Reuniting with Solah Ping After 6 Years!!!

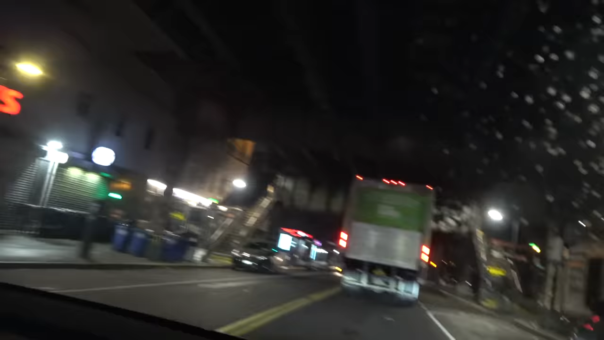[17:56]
We in passing Hooper Street right now. That's what this cross section is. Yeah, man.
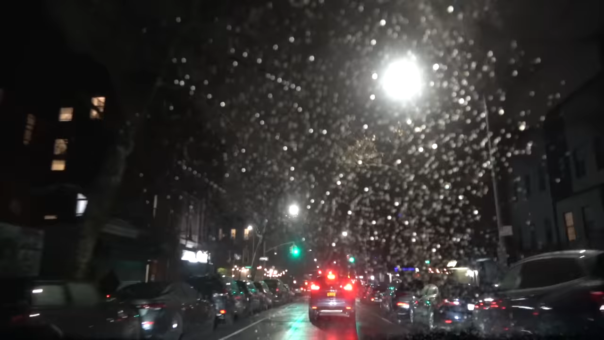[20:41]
It says, oh yeah, we like a few lights away. So, yep, making his right turn right here on Putnam Ave. Anybody know Putnam Ave? All right. I'm about to show y'all, man. All right, y'all, we approaching right here, man. I'm going to let you go ahead and show forward.
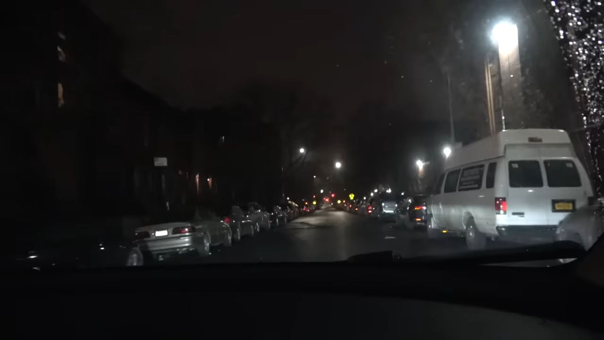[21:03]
So, the place I lived is 303 Putnam Avenue. That was my first crib. It's coming up here to the right. Damn, bro. Like, I went straight from the hospital.